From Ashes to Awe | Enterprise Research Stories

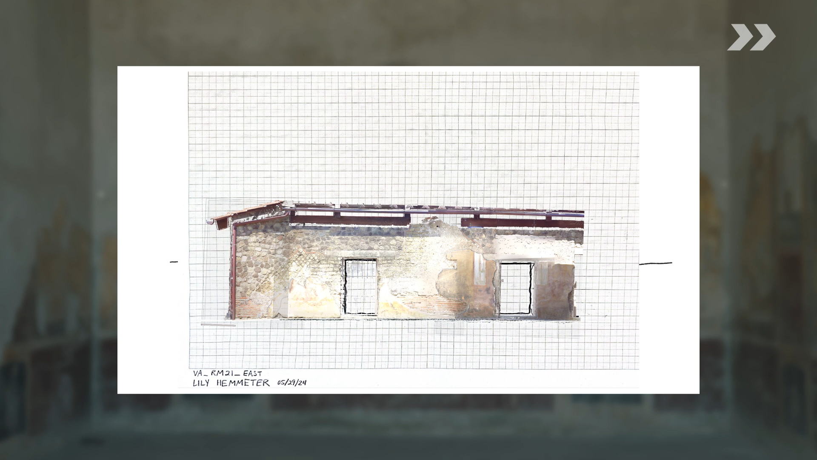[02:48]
And they can line the photogrammetry model and the lidar up to
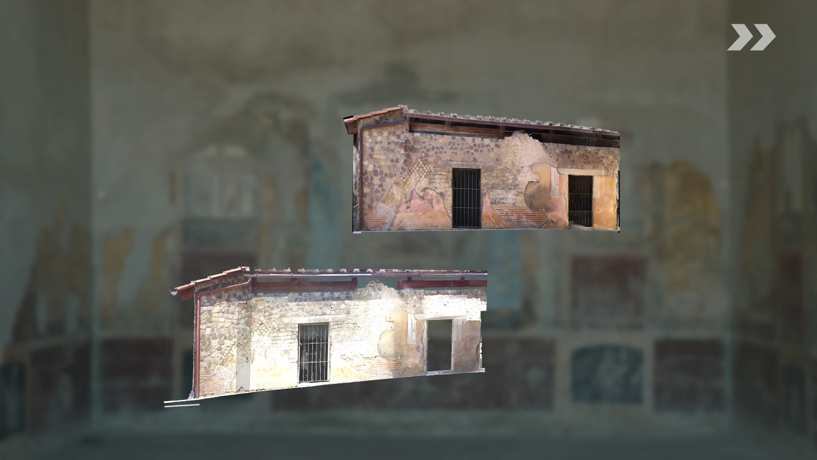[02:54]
create visual document that is very accurate to the actual wall itself.
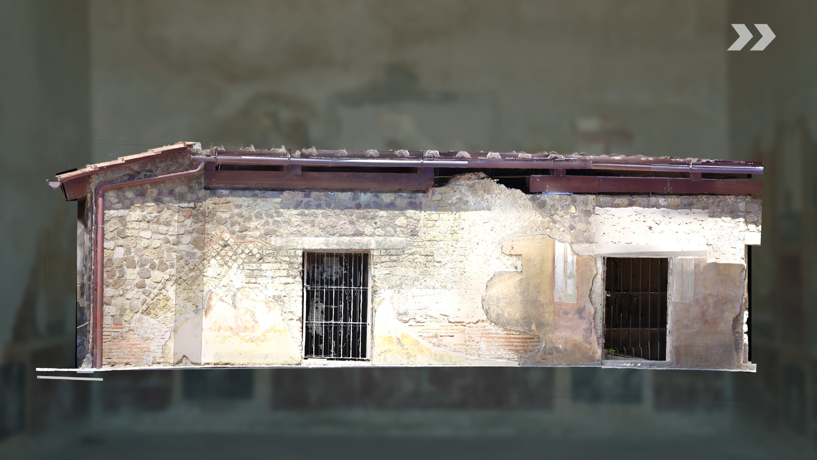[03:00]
They integrate the information from their hand drawing with that measurement information. And then they can create a realistic drawing of that wall which then turns into a master document.